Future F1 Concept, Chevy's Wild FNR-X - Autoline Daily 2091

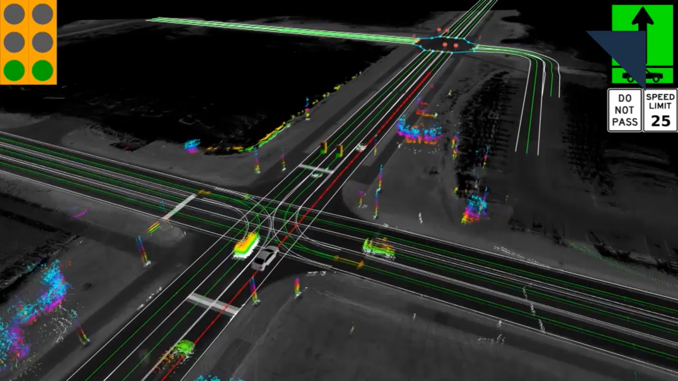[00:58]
the DRS360 platform transmits info from all the sensors into a central processing unit where raw data is combined in real time.